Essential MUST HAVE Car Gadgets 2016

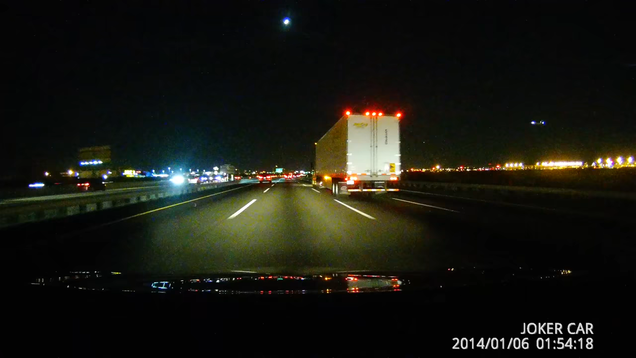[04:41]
nighttime being that it has a 16 megapixel f1.8 aperture which is going to be great for low light. So if you're out there driving around at nighttime you're still going to be able to capture things like license plates and other details around you which can be very useful you know if you get into a car accident or maybe someone cuts you off or whatever and you can or you see like maybe a hit and run you get this they'll be able to pick up their license plate as they speed past you. So there's a lot of really great uses for having a dash cam mostly just you know getting an accident or maybe proving yourself innocent if you ever were to get a ticket by the police for whatever reason.